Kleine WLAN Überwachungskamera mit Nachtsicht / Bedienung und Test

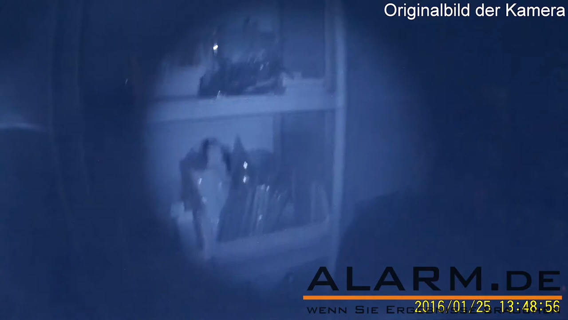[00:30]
Als Besonderheit bietet die HD-Mini-Kamera eine Nachtsicht für den Nahbereich. Ein Mikrofon für Tonaufnahmen ist ebenfalls integriert.